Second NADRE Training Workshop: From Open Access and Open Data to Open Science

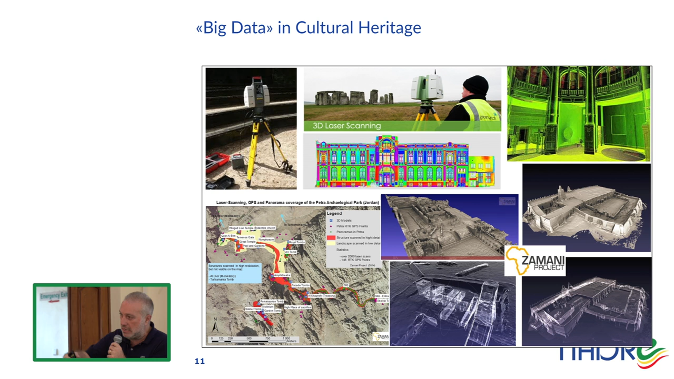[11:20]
A 3D scanner take a clouds of points and then you have to reconstruct the volume. And you can do this, you can see also the internals of the different monuments. The situation is increasing because now 3D scanners are portable devices.